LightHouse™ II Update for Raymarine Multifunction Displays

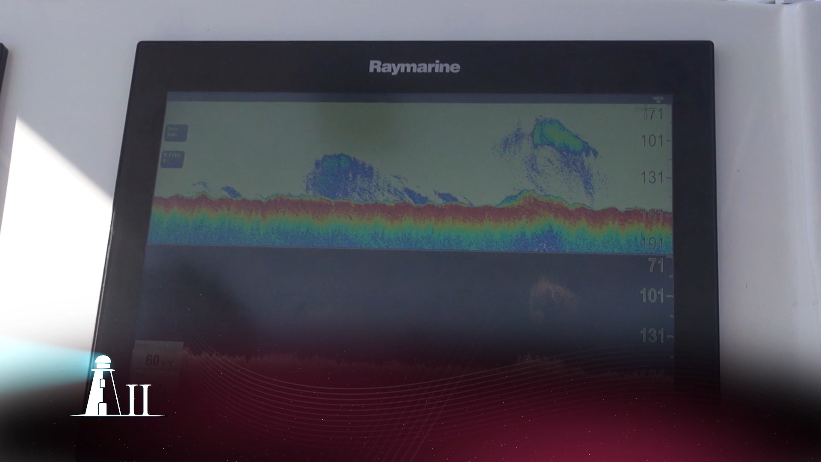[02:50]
Lighthouse 2 adds support for multiple sonars on the Raynet Ethernet network, giving anglers a huge advantage.
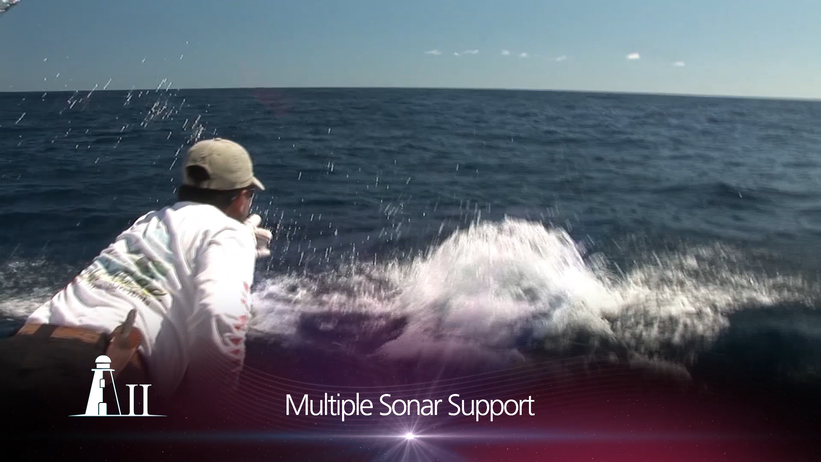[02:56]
Instantly select between Clear Pulse Digital Sonar, Chirp Down Vision Sonar or Chirp Offshore Sonar.
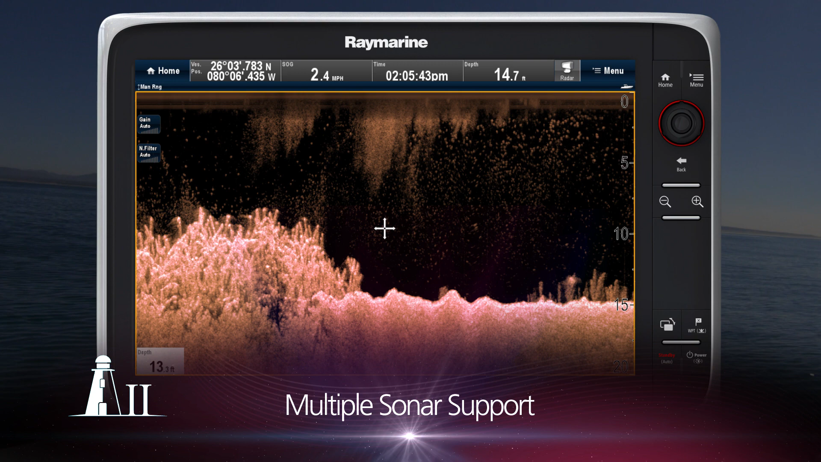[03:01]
From the Fish Finder menu,
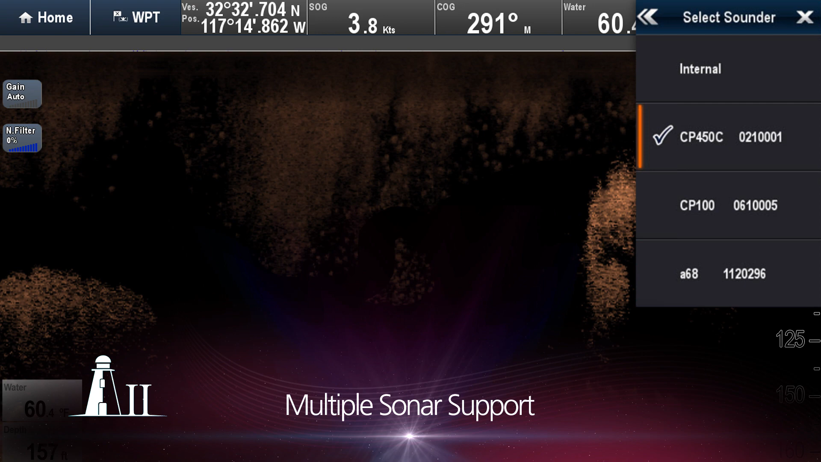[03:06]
simply select the sonar you want to view and Lighthouse 2 takes care of the rest.
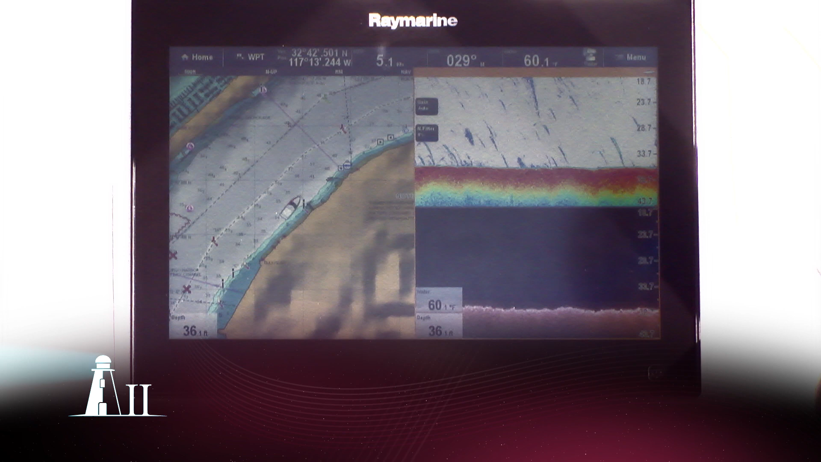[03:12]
As the conditions change, as you move over structure or as you head offshore, your Raymarine system can be equipped to find the fish under any circumstances.
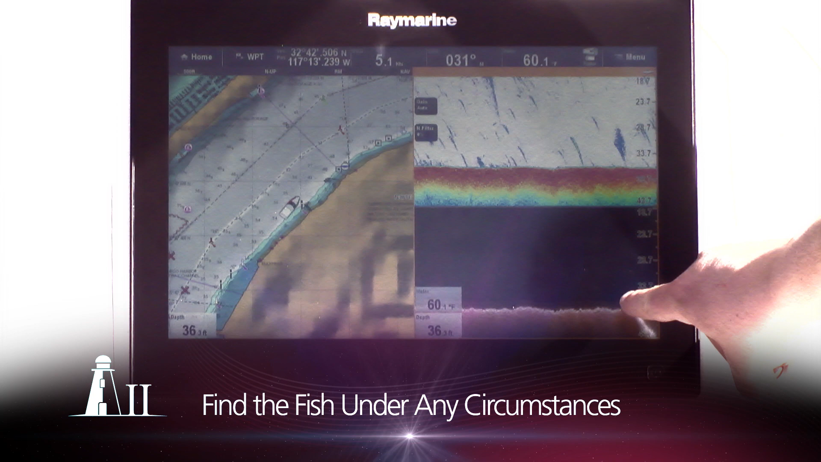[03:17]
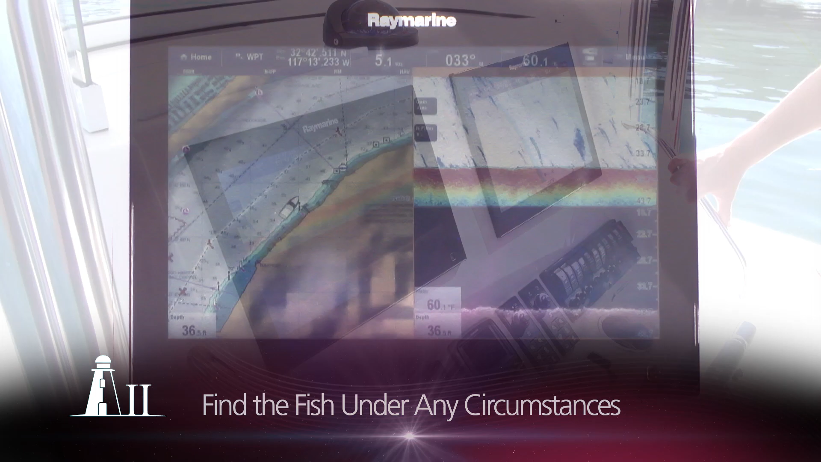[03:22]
Lighthouse 2 brings boaters even more capabilities and features, including pinch to zoom multi-touch,